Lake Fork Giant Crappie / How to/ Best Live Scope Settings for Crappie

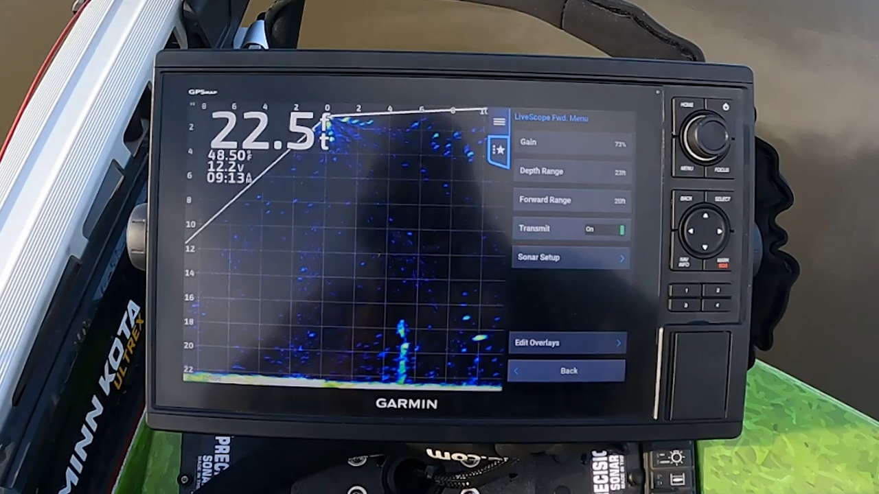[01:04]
On screen: depth 22.5 ft, water 48.50°F
Alrighty guys, this is Xavier checking in. I'm just coming to talk to you about these settings that I like to run on my personal graph. First thing I like to do is kind of my sonar setup, my appearance, my color scheme.
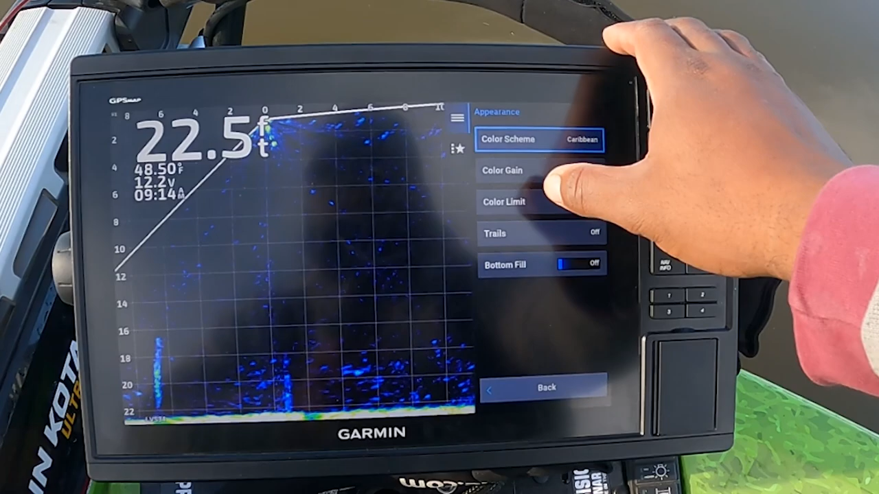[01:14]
I love the Caribbean, as you can see.
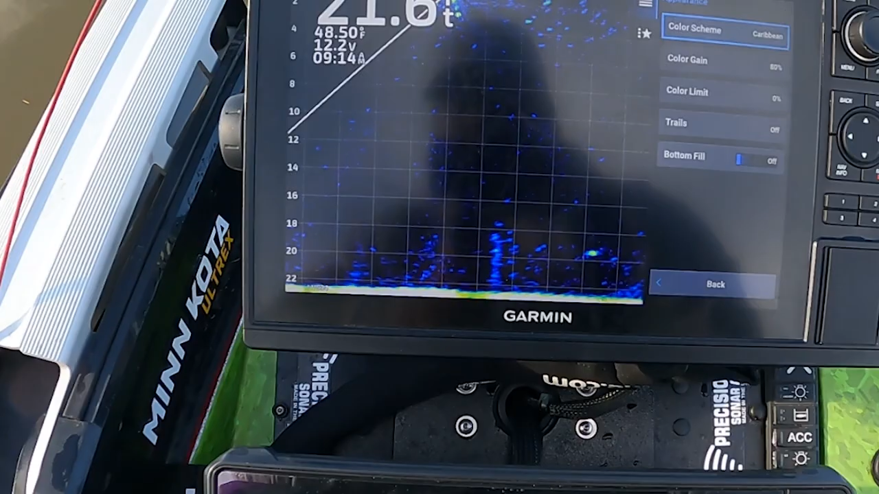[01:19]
Has a bluish tint to it. I personally feel like it separates the fish from the structure, or I'm sorry, the cover, perfectly.
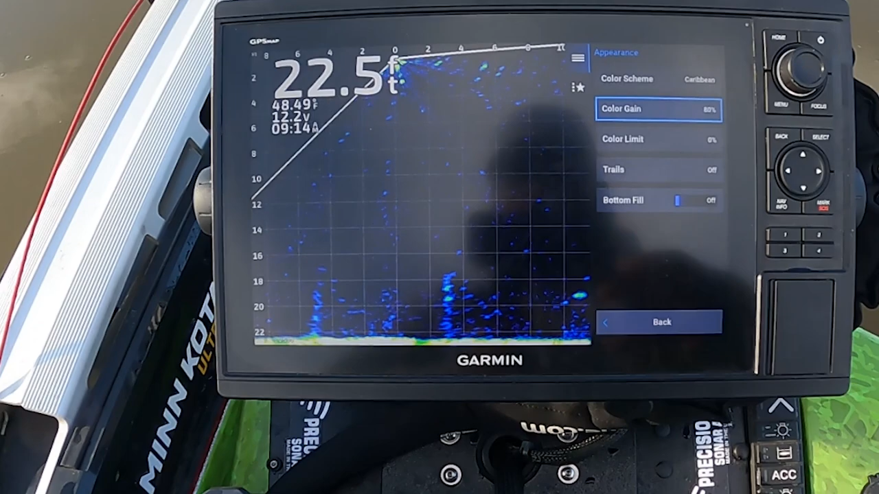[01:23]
On screen: depth 22.5 ft
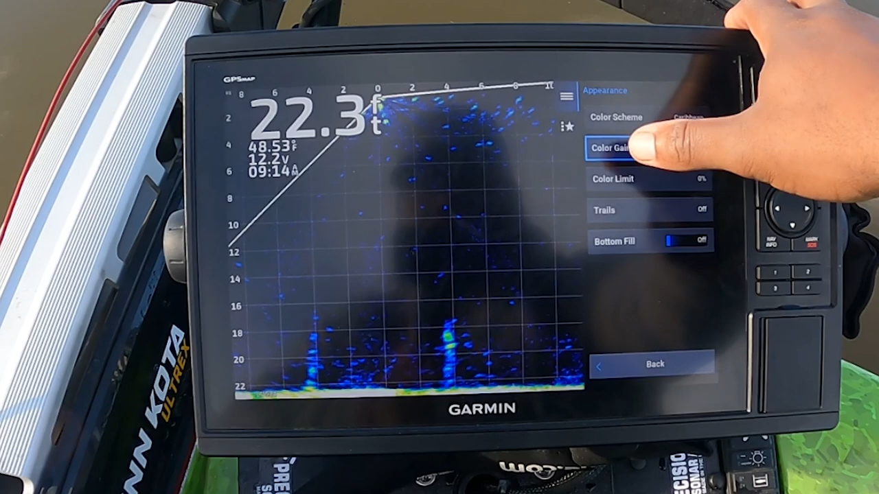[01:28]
On screen: depth 22.3 ft
My color gain, I like to run that at 80 plus.
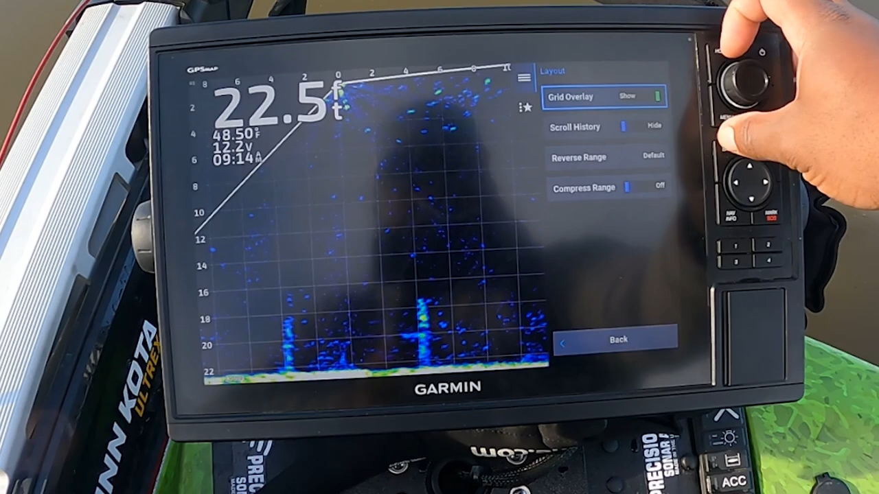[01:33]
On screen: depth 22.5 ft
Go down to my layout. I love having my grid overlay on. It allows me to size my fish much better. If you think about it, with these grids within 20 foot, you have a 2x2 grid.
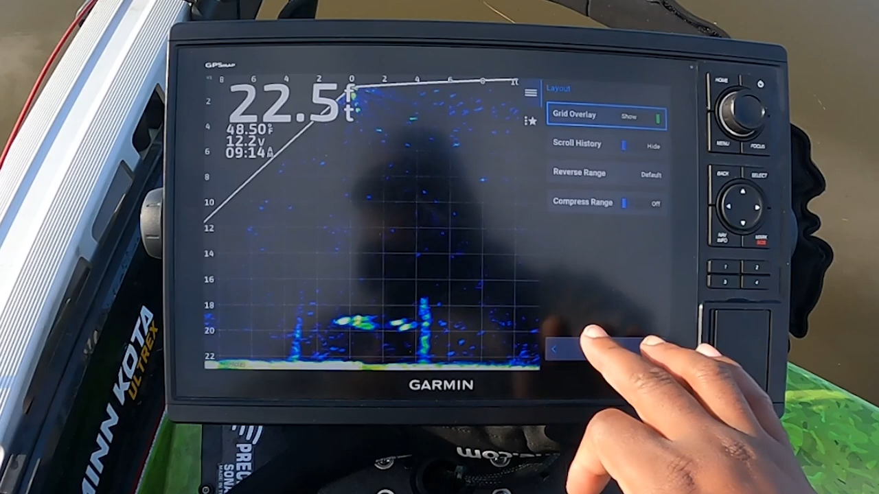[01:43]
On screen: depth 22.5 ft
If you're crappie fishing, you at least want a crappie that takes up half of that grid, if not more.
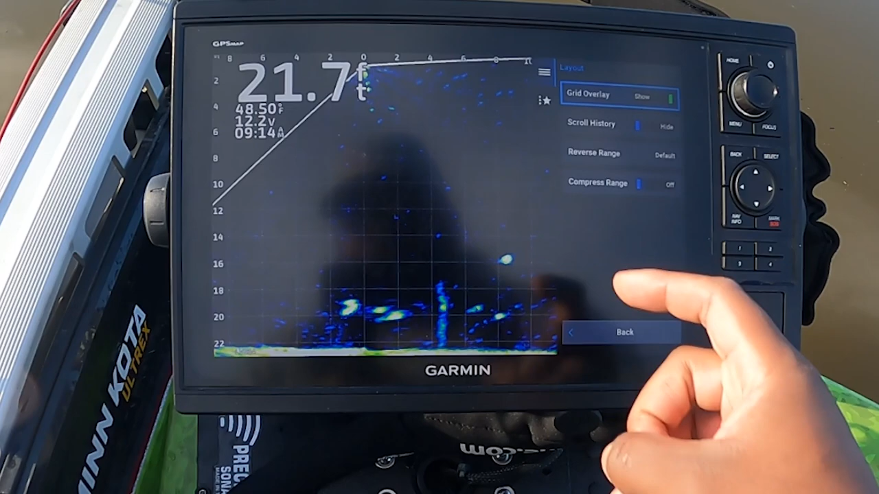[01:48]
On screen: depth 21.7 ft
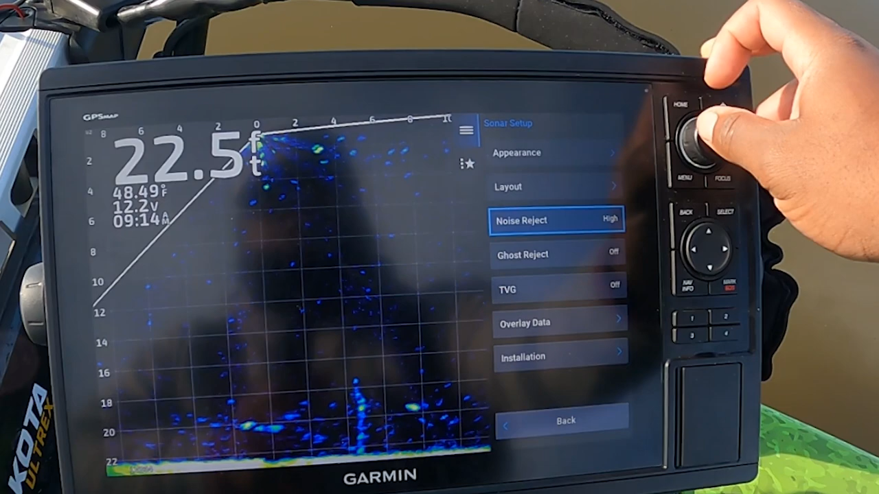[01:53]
Let's see, my Norris reject, I like running that on high. My Ghost reject, I like that off. My TVG, I like that off as well.
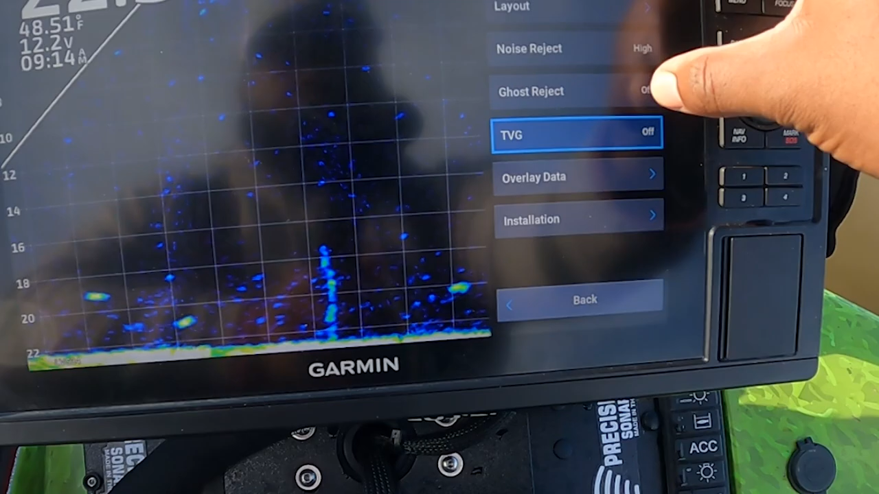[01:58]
And with those settings, as you can see, you have a great picture within 20 foot.
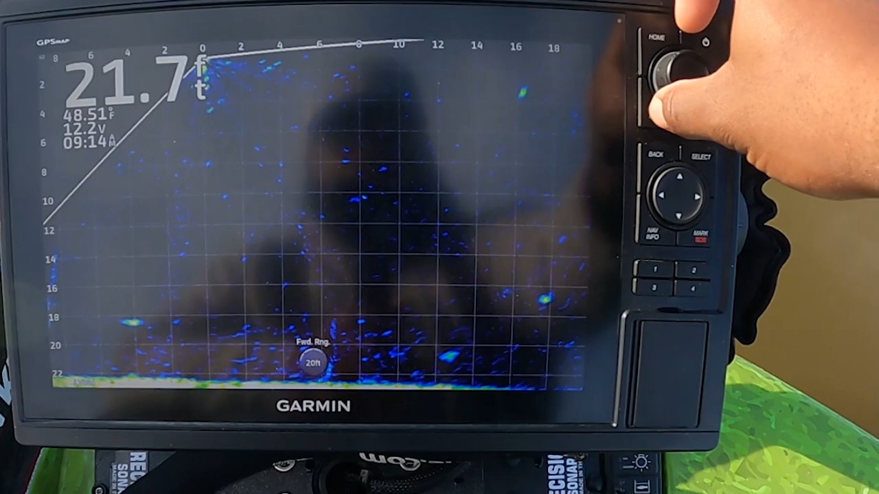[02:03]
On screen: depth 21.7 ft
And we can go all the way out to 80 foot and still have an even better picture.